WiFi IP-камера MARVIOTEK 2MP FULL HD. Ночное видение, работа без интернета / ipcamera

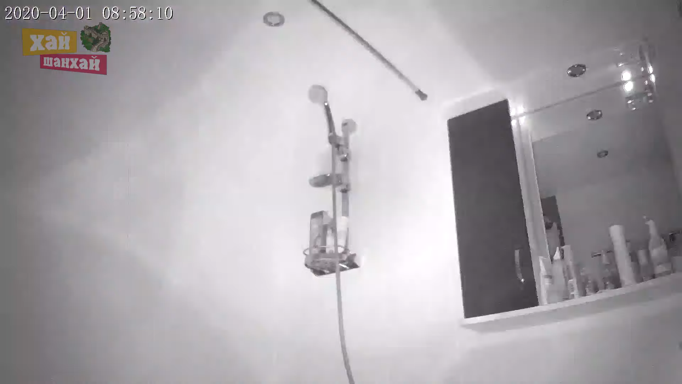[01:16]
которые позволяют камере довольно хорошо снимать в темноте. Над объективом размещается инфракрасный датчик.